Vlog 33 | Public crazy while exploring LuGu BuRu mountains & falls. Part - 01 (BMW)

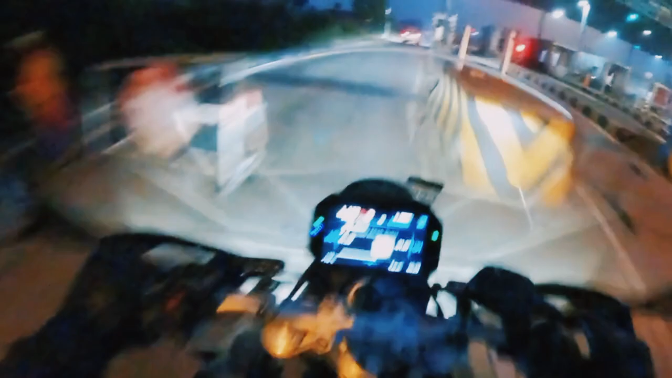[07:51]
पहला टोल प्लाजा हमने क्रॉस कर लिया है बालीडी का, और बालीडी से अभी हम आगे निकल रहे हैं। गाइस ये देखो, ये सामने से कुछ बाइक्स भी जा रहे हैं, आप सामने देख सकते हो, कुछ भी नहीं दिख रहा होगा आपको, इसमें मेरी गलती नहीं है यार, दिस इज बिकॉज ऑफ द फॉग।